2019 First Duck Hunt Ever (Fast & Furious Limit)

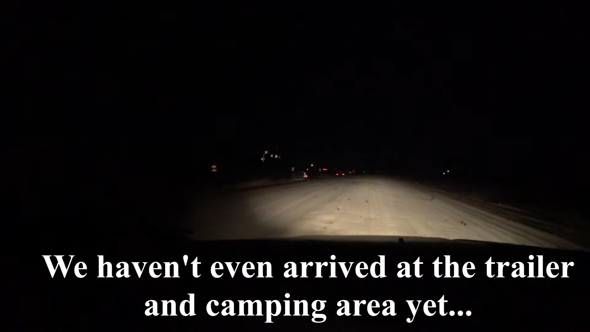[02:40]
There is going to be more cars over here. There's people camping right there.
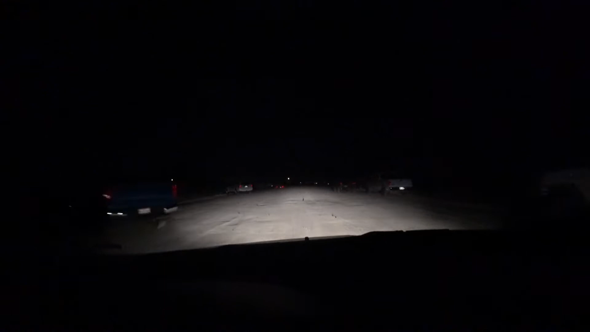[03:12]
got here a few days ago to make sure we're the first in line, so I'm gonna go all the way up to the front of the line, and I'm actually gonna get dropped off, so that'll be good.
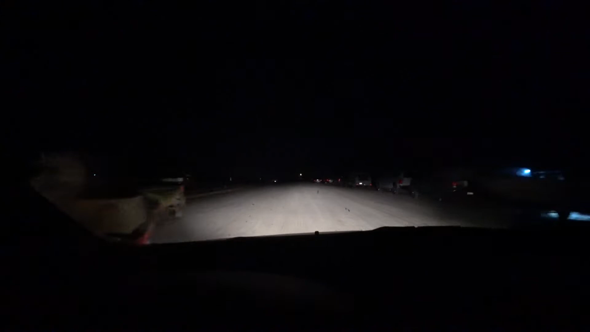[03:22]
Alright guys, this is the line.